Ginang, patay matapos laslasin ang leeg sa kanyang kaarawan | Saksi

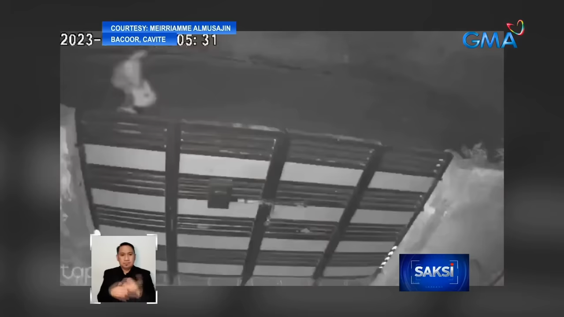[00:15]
Paalis bitbit ang maraming gamit ng mahagip ng CCTV ang lalaking ito bandang
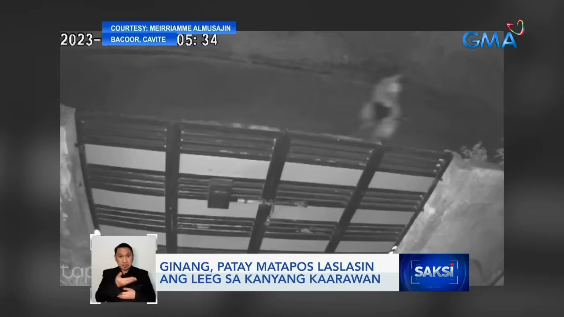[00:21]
alas 4 na madaling araw noong February 11 sa Bacor, Cavite. Nilisan niya ang bahay kung saan siya nagtrabaho ng halos tatlong linggo.